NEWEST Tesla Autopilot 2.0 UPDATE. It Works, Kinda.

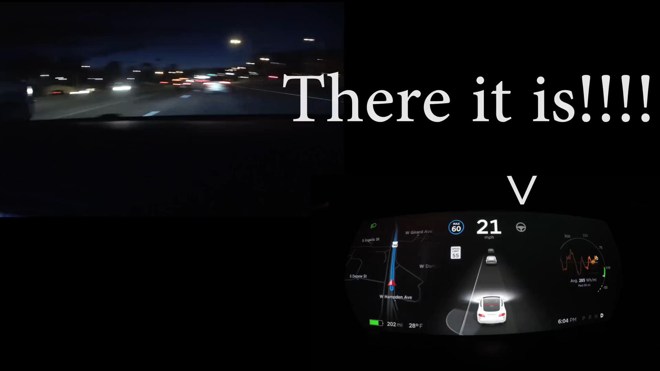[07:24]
okay hit it oh oh oh oh oh the car is drunk okay so david's
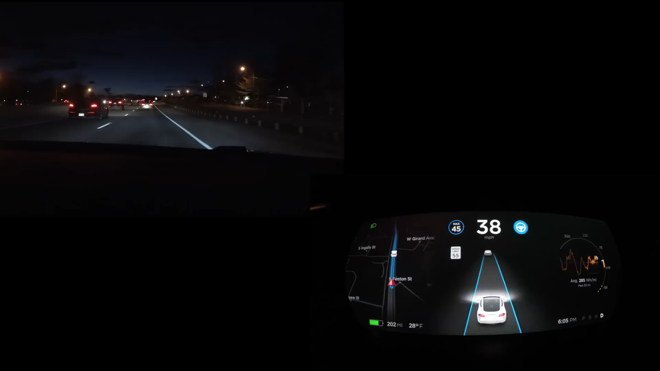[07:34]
experiencing his first autopilot in his car on 2.0 it's live you know try to hit it above 45 okay speeds restricted to 45 let's see how it does here well we know it works so the lanes i can see are still jumping around a bit but they're not yeah they're pretty jumpy just kidding i was gonna say they're not that bad but they're still pretty jumping okay cool well we finally found a road that'll work